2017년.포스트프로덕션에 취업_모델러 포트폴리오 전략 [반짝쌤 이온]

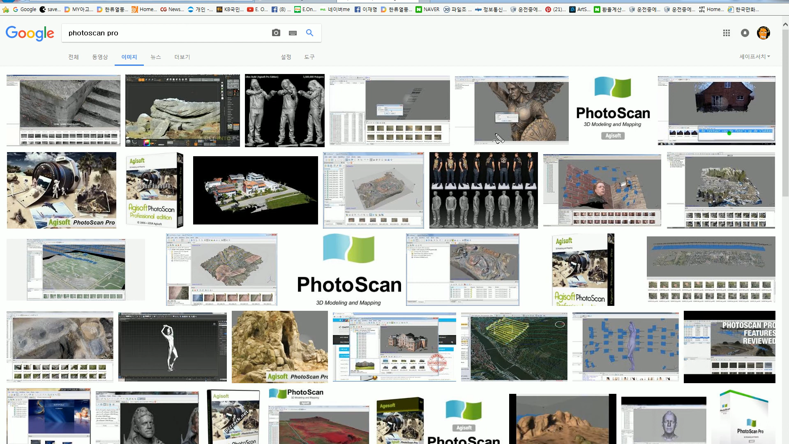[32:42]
이거 석상 땄죠, 지금. 석상 딴 거예요. 이게 석상인가 피규어인가 그럴까 아마. 그리고 보세요. 여기도 보세요. 요것도 따냈죠, 거의. 배경을 따냈죠. 요즘에 이걸요 드론으로 찍어서 따냅니다. 드론으로. 배경 자체를 드론으로 따버려요. 그리고 이런 것, 이런 건 그죠, 보세요. 이런 거 여러분은 모델링하면 잘할 수 있겠어요? 시간 엄청 걸리는 거예요. 그러니까 영화 쪽이나 포스트 프로덕션 쪽은요, 모델링은 내가 생으로 잘하는 게 중요한 게 아니에요. 다양한 최신 트렌드 기술을 활용해서 빨리 정확하고 그럴싸한 아웃풋을 뽑는 게 중요합니다. 이것도 보세요. 이것도.